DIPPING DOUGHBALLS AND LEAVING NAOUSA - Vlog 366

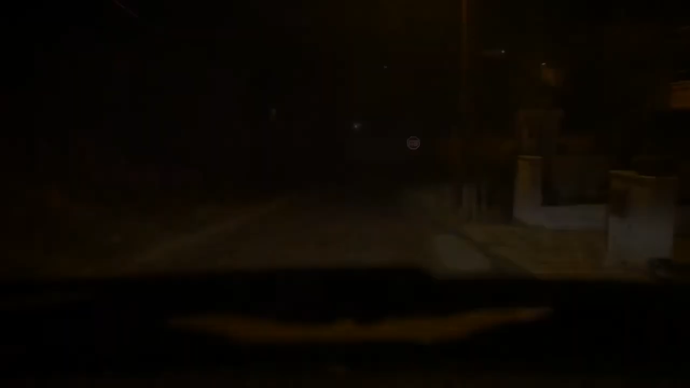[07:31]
so we're back in the car and well for you guys back in the car but we're
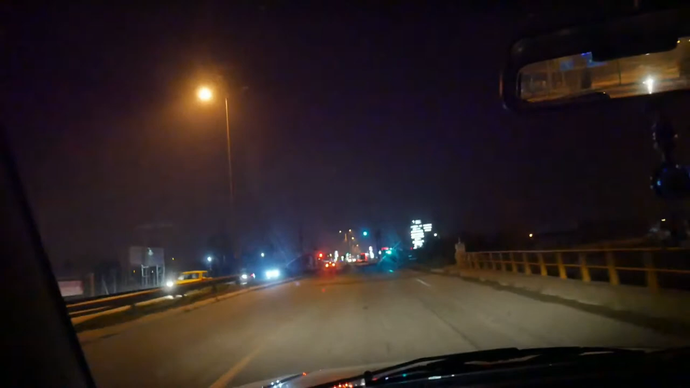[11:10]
traffic lights and those traffic lights really keep up traffic it's not very safe for everything around it i mean they're like
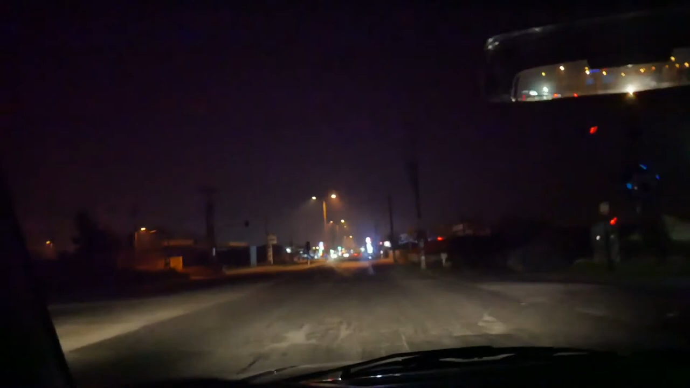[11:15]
oh it's a bad road as well so then what did uh mayor bea said then uh you know what we have to fix this road we have to make it a nice
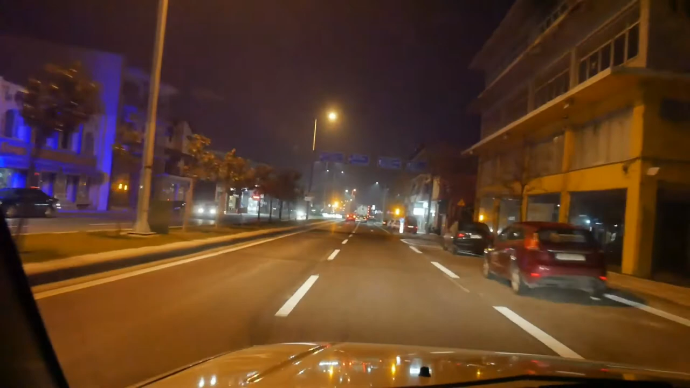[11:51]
this is it oh what nice wow with a fountain and everything now it's the only thing like checking out a little bit how they are driving here see there's a welcome to volos sign and officially now i have to stay on the middle lane
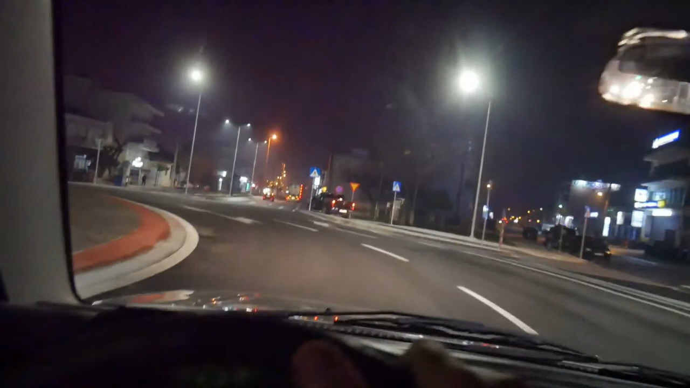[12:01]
to cross straight through again that's super weird though because i should be on the outer lane and that was it that was the new roundabout we'll